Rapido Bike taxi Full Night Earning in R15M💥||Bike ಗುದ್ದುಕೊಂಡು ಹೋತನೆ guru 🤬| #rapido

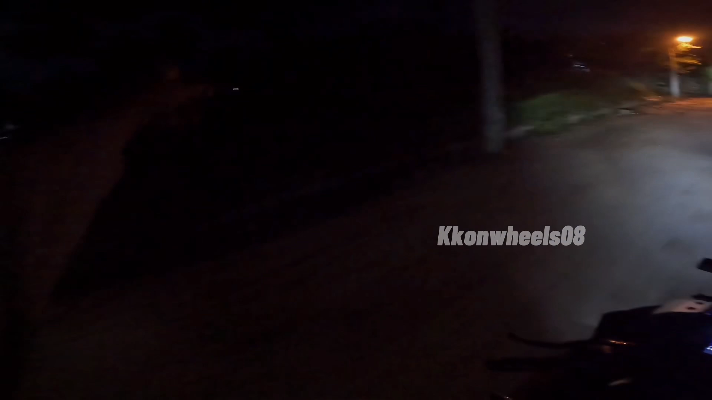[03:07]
ಅಪಾರ್ಟ್ಮೆಂಟ್ ಅದು ಮೈನ್ ರೋಡಲ್ಲಿ ಹೋಗ್ಬೇಕು ಅನ್ಸತ್ತೆ ಈ
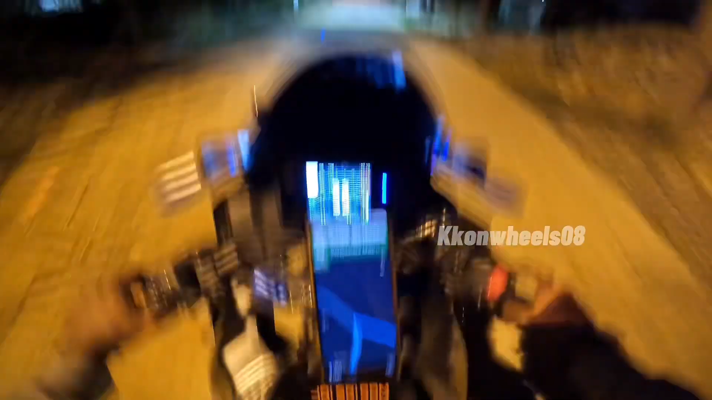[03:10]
ಲೊಕೇಶನ್ ನೋಡಿದ್ರೆ ಈ ಕಡೆ ತೋರಿಸ್ತೈತೆ ಯಾವ್ದು ಗುರು ಇದು
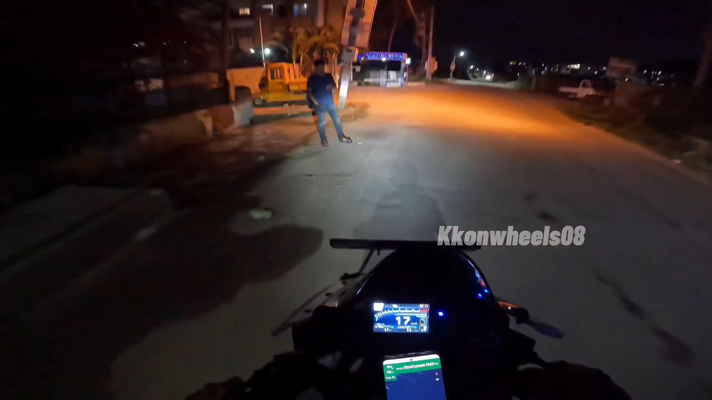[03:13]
ರ್ಯಾಪಿಡ ಅದು ಆ ಕಡೆ ಲೊಕೇಶನ್ ಆ ಕಡೆ ಸ್ಮಶಾನಕ್ಕೆ ಕರ್ಕೊಂಡು ಹೋಗ್ ಎಲ್ಲಿ ಇಲ್ಲಿ ನೋಡಿ ಲೊಕೇಶನ್ ನೋಡಿ
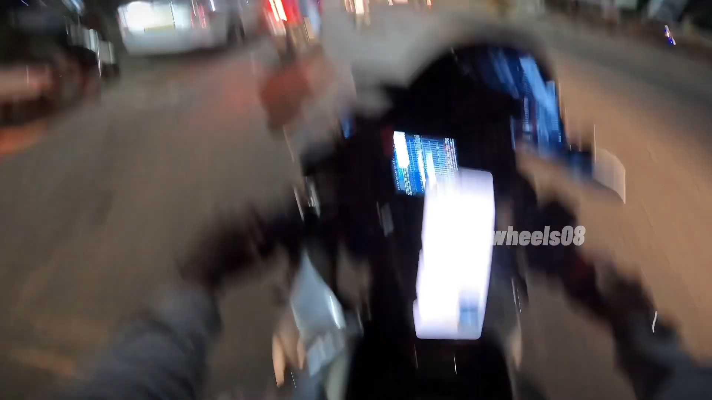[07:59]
ಹಾಂ ಕೆ ಆನ್ವಿಲ್ 08 ರ್ಯಾಪಿಡೋದಲ್ಲಿ ನೋಡಿ ಬಡ್ಕೊಂತೈತೆ ಗುರು ಇವಾಗ
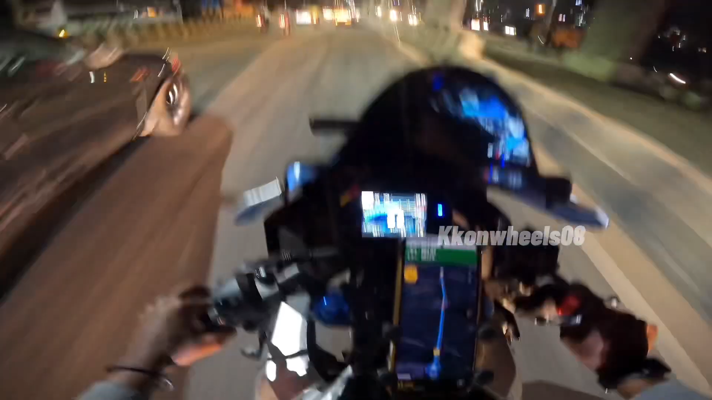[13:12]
ಇಲ್ಲಿ ನೋಡಿ ಅಲರ್ಟ್ ಕೊಡತ್ತೆ ನಿಧಾನಾಗಿ ಹೋಗು ಜೋರಾಗಿ ಹೋಗ್ತಾ ಇದೆಯಾ ಅಂತ ರ್ಯಾಪಿಡೋದಲ್ಲಿ, ಆ ಥರ ಅದೊಂದು ಸೈಕು. ಅಂದರೆ ಇದು ಕೊಟ್ಟಿರೋದು ಪ್ಲಸ್ ಪಾಯಿಂಟೇನೆ,